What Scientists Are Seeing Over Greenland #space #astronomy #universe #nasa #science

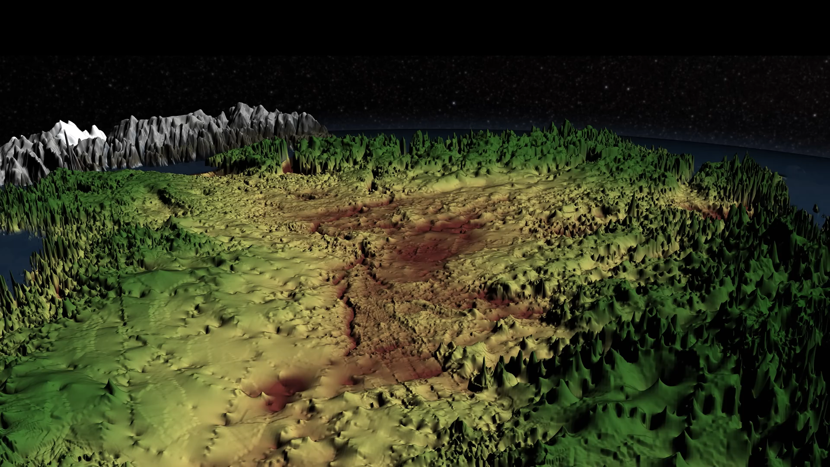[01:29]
the land beneath would be underwater, dotted with small islands. Over time, with the weight lifted, it would gradually rise.